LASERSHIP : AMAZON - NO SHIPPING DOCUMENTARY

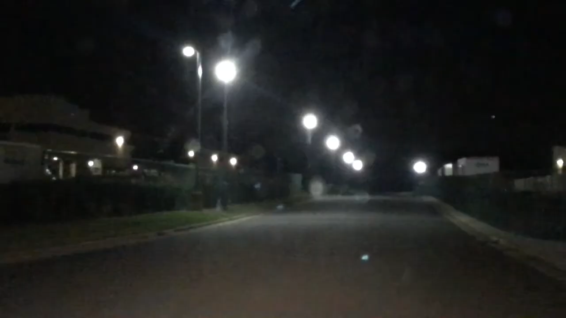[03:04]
Wow, so it's like this huge, it's like a huge shipping facility with all these buildings, bunch of trucks and stuff. Is it right there? Is that Lasership?